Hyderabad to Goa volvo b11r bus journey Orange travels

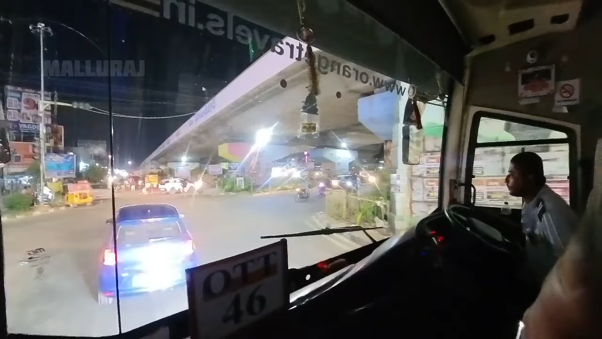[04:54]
ಇಲ್ಲಿಂದ ರೈಡ್ ಹೋಗ್ಬೇಕು ನೋಡ್ರಿ ಸ್ಟೇಟ್. ಇಲ್ಲಿ ಪಿಕಪ್ ಇರುತ್ತೆ,
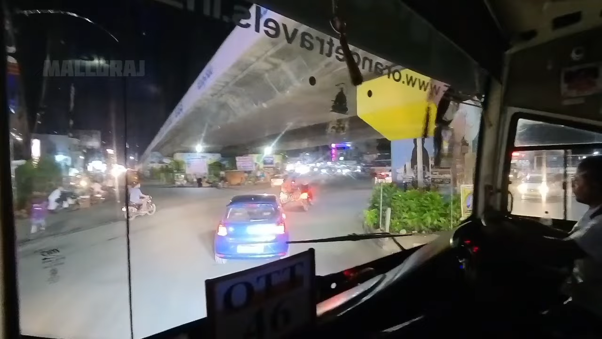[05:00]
ಜಸ್ಟ್ ಮಹಬೂಬ್ ನಗರ ಪಿಕಪ್ ಮಾಡಿದ್ವಿ. 8 ಗಂಟೆ ಟೈಮ್,
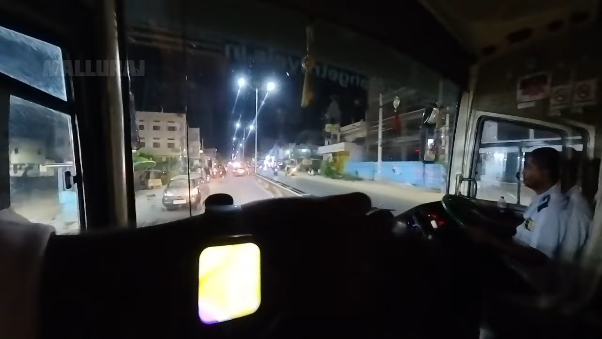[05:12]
6:20 ಒಂದೂವರೆ ತಾಸು ಮಹಬೂಬ್ ನಗರ ಬರಕ್ ಹೋಯ್ತು. ಮತ್ತೆ ಮುಂದೆಲ್ಲ ಬರ್ತಾರೆ ಏನು ನೋಡೋಣ ಬರ್ರಿ, ಒಟ್ಟು ಕೆಲಸ ಸ್ಟಾಪ್ ಮಾಡ್ತಾರೆ ಏನಂತೇಳಿ ತೋರಿಸೋಣ. ಬ್ರೈಟ್ನೆಸ್ ಗ್ಲಾಸ್
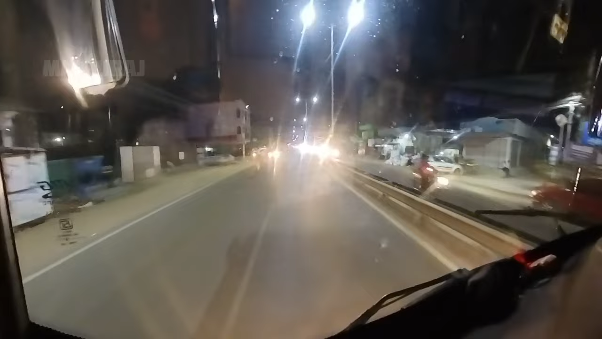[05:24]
ಇನ್ನು ಮುಂದೆ ಸಿಂಗಲ್ ಸ್ಟಾರ್ಟ್ ಆಗುತ್ತೆ, ಅದನ್ನ ಸ್ವಲ್ಪ ತೋರಿಸ್ತಾ ಹೋಗ್ತೀನಿ ಬರ್ರಿ. ನಮ್ಮ ಉತ್ತರ ಕರ್ನಾಟಕ ಬರುತ್ತೆ, ತೋರಿಸ್ಕೋತ ಹೋಗ್ತೀನಿ ಎಲ್ಲ ಕಡೆ. ಈ ಥರ ಆಯ್ತು ನೋಡೋಣ. ಸಿಂಗಲ್ ರೋಡ್
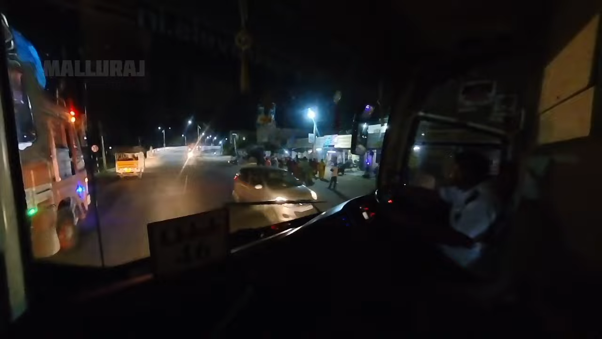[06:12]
ಮುಂದೆಲ್ಲ ಊಟ ಸ್ಟಾಪ್ ಮಾಡ್ತಾರೆ ಅನಿಸುತ್ತೆ, ಯಾವಾಗ ನೋಡಂಬರ್ ಸ್ಟಾಪ್ ಮಾಡ್ತಾರೆ ಅದನ್ನ.
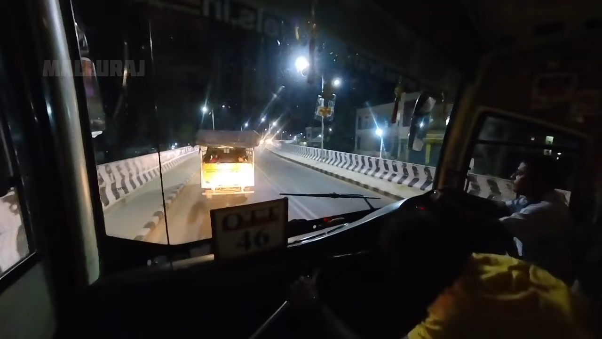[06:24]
ಇವಾಗ ಬಂದು ಡಿನ್ನರ್ ಬೇಕಂತ ಕೊಟ್ರೆ ಯಾವ್ದೋ ದೇವರ ಕದ್ರಿ ಅಂತ ಊರ ಹೆಸರು.
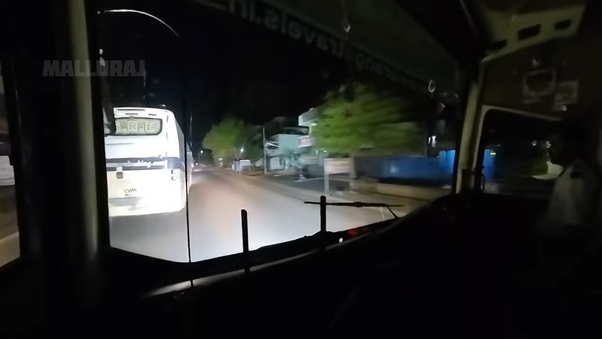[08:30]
ಕಾರಟ್ಗೆ ಇದು ಮುಂದೆ ಬರೋದು ಗಂಗಾವತಿ. ಇವಾಗ ಬರೋಣ, ಟೈಮ್ ಬಂದು 1 ಗಂಟೆ ಕರೆಕ್ಟಾಗಿ.